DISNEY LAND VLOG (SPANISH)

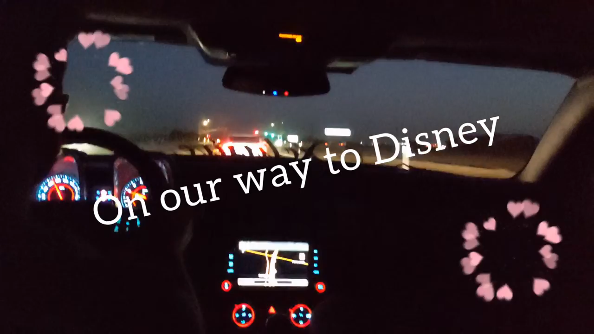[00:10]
Hola a todos, por fin estamos a mi viaje a Disney. Mi novio estaba manejando, enfrente estaba su papá.
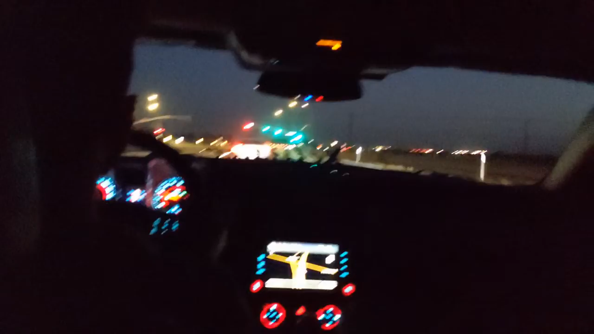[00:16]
Los levantamos a las 5 de la mañana, todo estaba bien oscuro, las calles estaban bien feas.